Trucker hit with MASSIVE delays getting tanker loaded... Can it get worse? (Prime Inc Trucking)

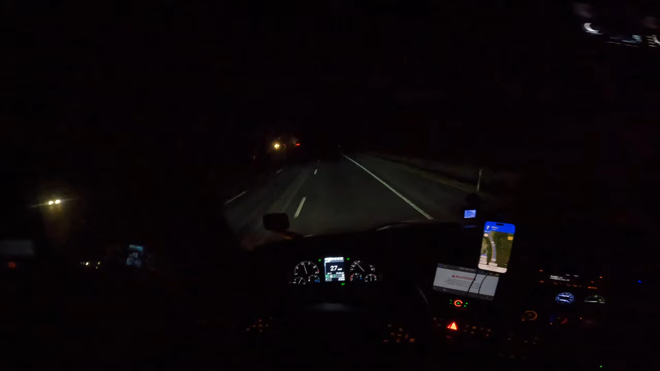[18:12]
807 at night i'm on uh 68 west getting a little tired uh but i'm on the 68 west uh as you can see i'm not going very fast i'm going up a very steep grade right now so when you're loaded and you're going up steep grades you're not going to go very fast
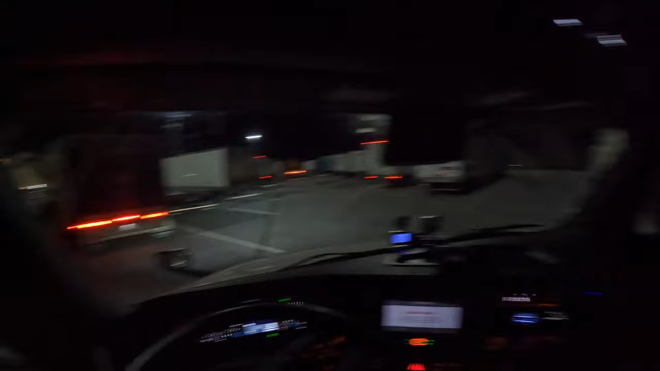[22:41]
where do i go what this guy's doing over here all right i got a safe place to spark uh a safe place to spark a safe place to park tonight all right so now i'm going to show myself off duty and i'm
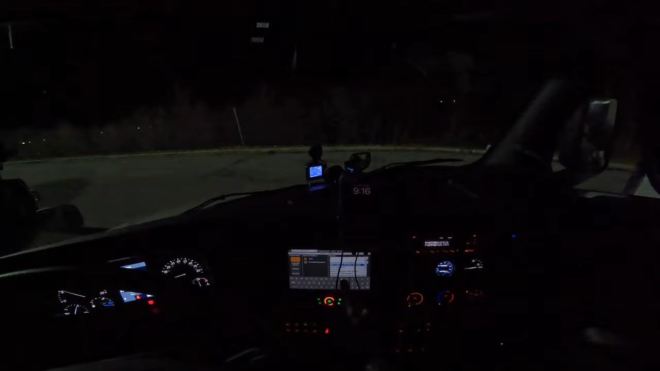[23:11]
going to do a post uh post trip uh post trip inspection all right there we go all right so i'm at a mandatory uh brake check